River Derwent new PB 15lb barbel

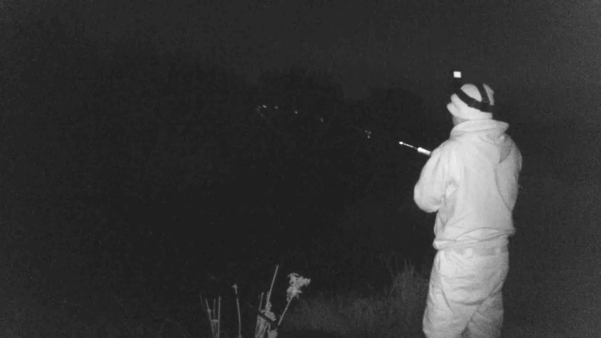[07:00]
okay okay we have something oh the run it's just been on i would have thought it was a barbel